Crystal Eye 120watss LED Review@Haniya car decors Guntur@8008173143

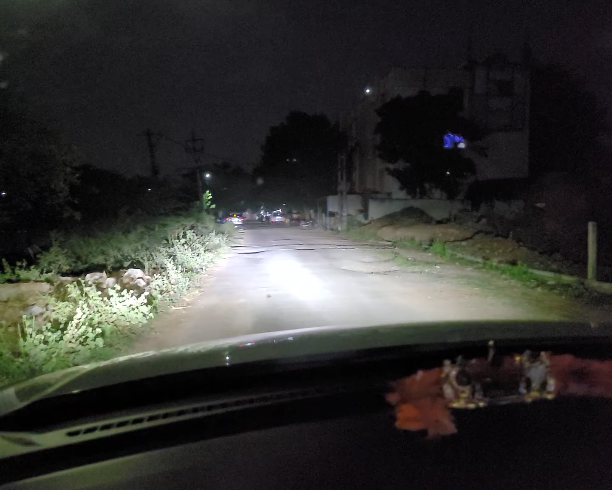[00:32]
We are looking at the low beam Hello Sir Hello We are looking at the low beam We are looking at the high beam The high beam The high beam This is the low beam It is looking at the performance The Crystal I-LED We are looking at the Växjana We are looking at the Hanyakar Deckers Channel